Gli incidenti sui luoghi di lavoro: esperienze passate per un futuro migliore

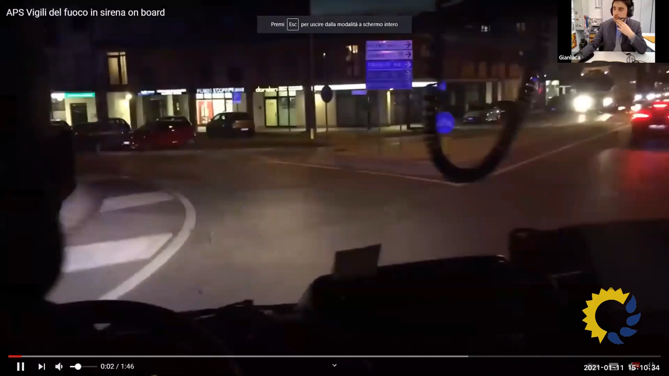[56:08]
questo è un video realizzato a bordo di un APS dei Vigili del Fuoco che sta intervenendo,